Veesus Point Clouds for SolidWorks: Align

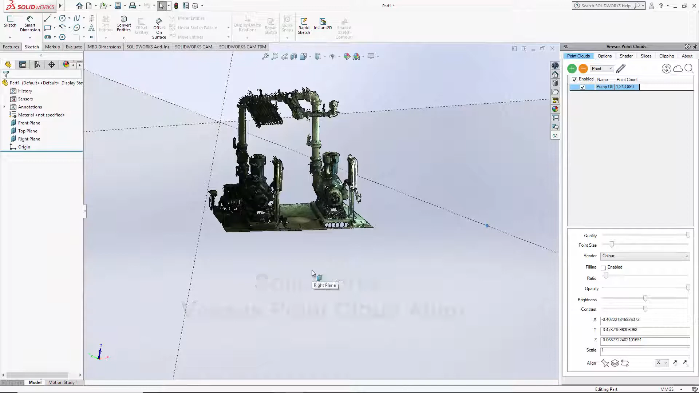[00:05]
Point clouds for SOLIDWORKS align here you can see I've led you to point clouds and applied color and
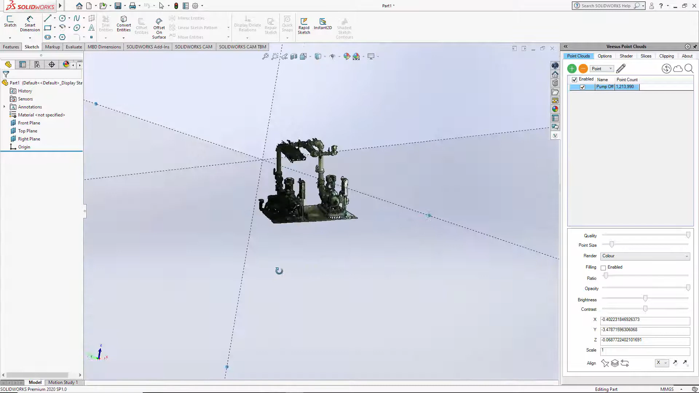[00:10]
it's it's not straight to these planes here so if I just come out here so the front plane it
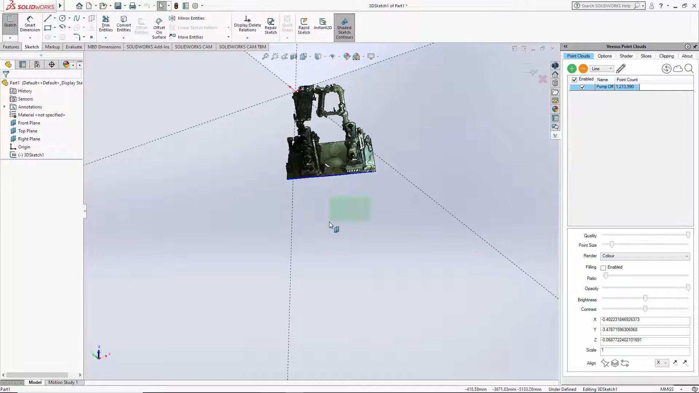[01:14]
as possible with I'm going to do this quickly and add the line and I double clicked to finish that I'm just going to turn that off for a second now we can just carry on moving around I'm going to do a vertical line always worth making sure the point cloud is dense enough here you can do this with the point size is I don't want to end up drawing a vertical line here and selecting points behind it that would then not be a vertical line I'm trying to demonstrate that now so line is selected reselect the pen which is add do a vertical line here
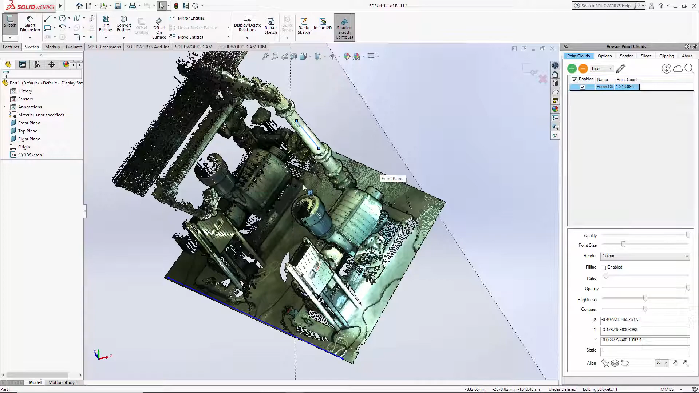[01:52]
once I'm happy double click turn the pen off again that way I can manipulate here now I can clearly see that I did not select points through this pipe and just rechecking the ground one here the one
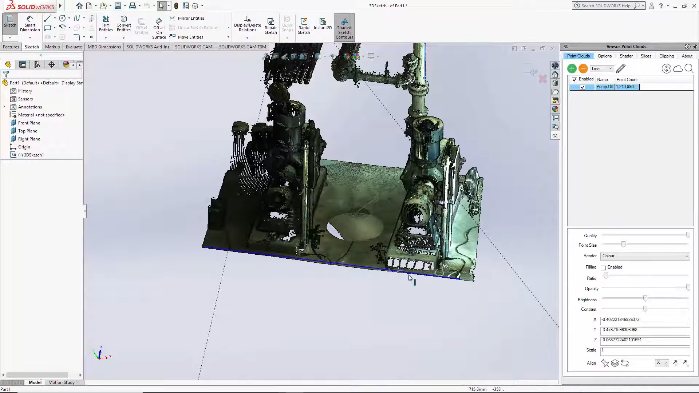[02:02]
the horizontal one sorry yes I'm happy with that so once I have those make sure the pens off so select the line and using the shift key
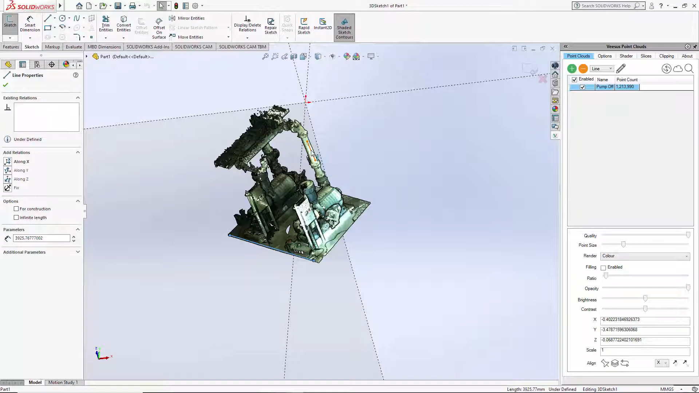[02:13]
I'm selecting the vertical so horizontal selected first and then vertical using the shift key use your line option now the point cloud
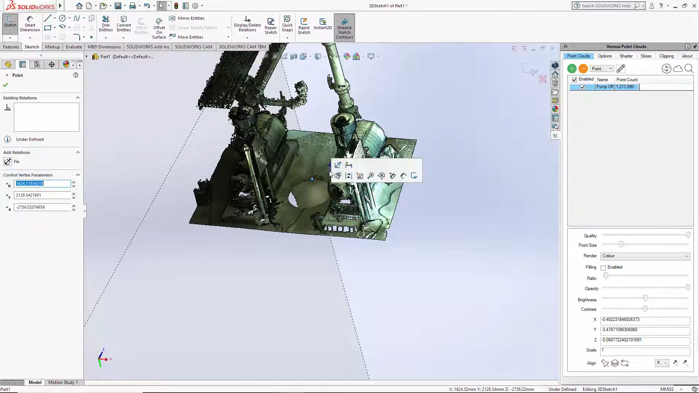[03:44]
roughly in the center of the point cloud you could spend more time to do that correctly it's just make sure that it's highlighted in blue which it is and click origin now you can see the
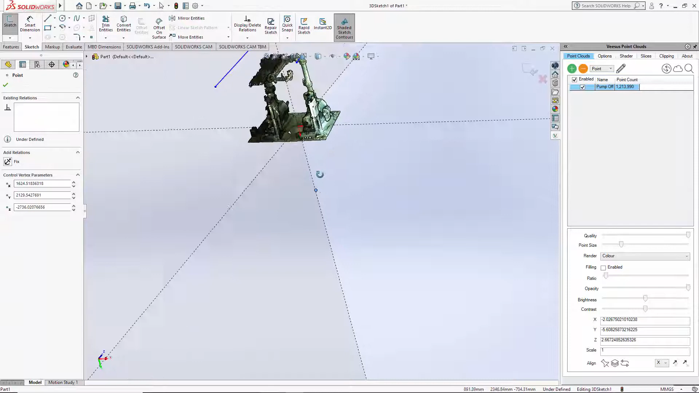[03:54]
point cloud is in the center here of our planes and is